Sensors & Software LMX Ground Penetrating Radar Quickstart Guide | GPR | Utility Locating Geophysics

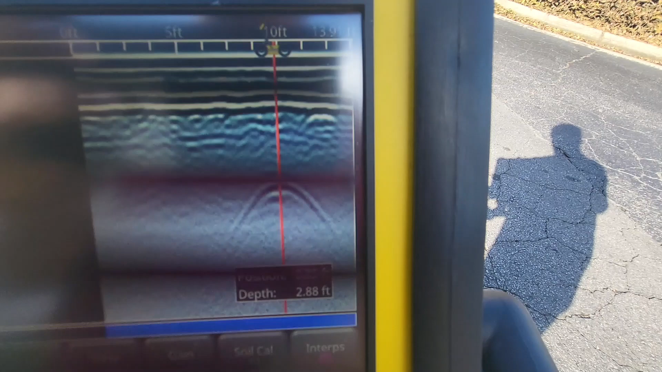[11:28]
right so now i'm too high okay i'm going to go right to the top
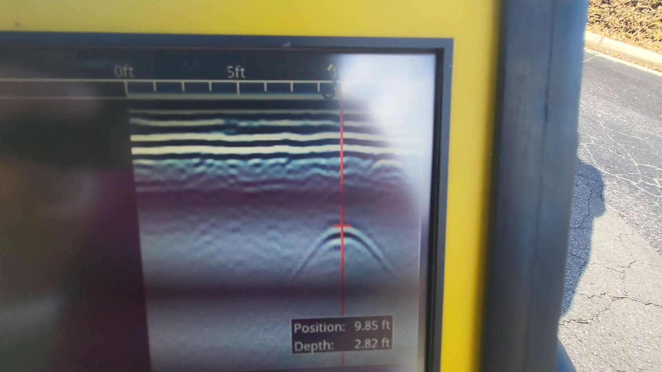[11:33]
of my first one and now that would be where the depth is if i wanted to do a soil calibration again i can do that you can see the fit is actually still pretty good so i'll leave it and now it's giving
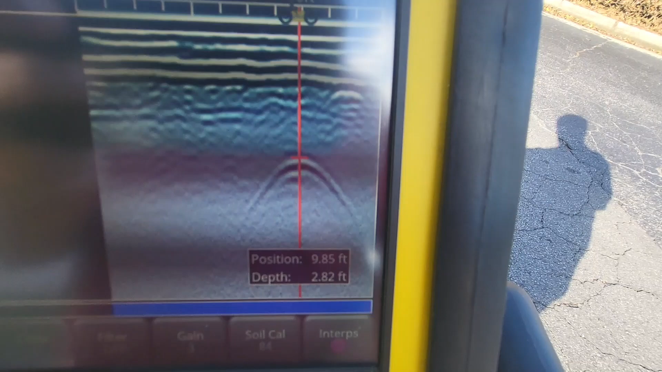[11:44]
me a depth of uh uh 2.82 feet
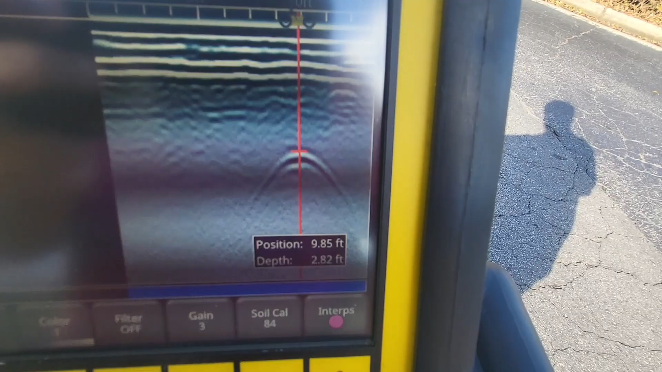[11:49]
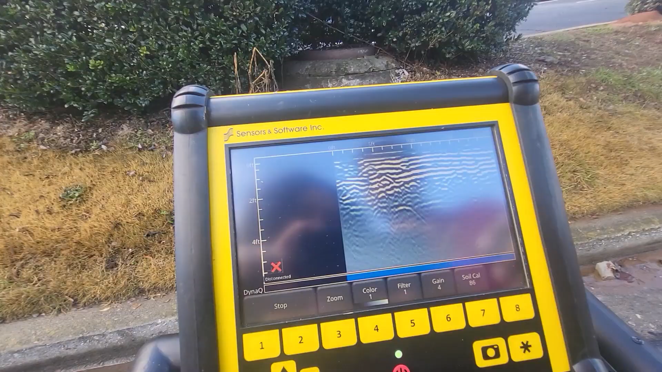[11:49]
so that's really really basic that's how the lmx 150 find our works from sensors and software um if we go back one more time okay and we go into